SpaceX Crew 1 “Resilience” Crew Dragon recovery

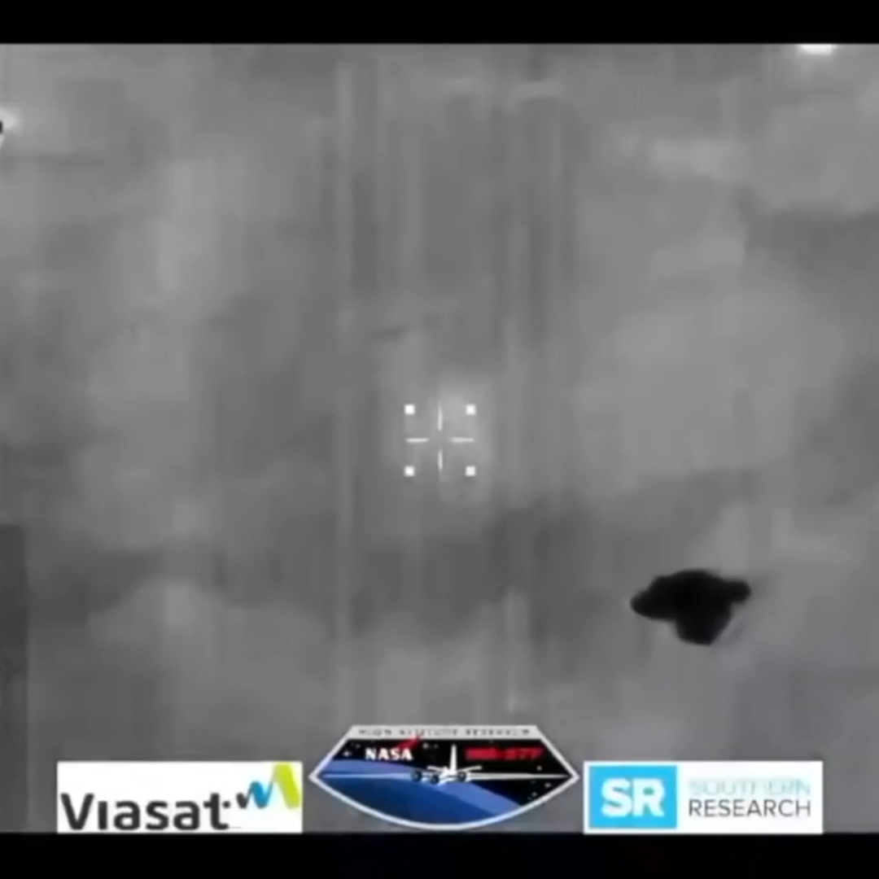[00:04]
And here's an aerial shot of those fastboats approaching, seeing some activity of that fastboat around Crew Dragon.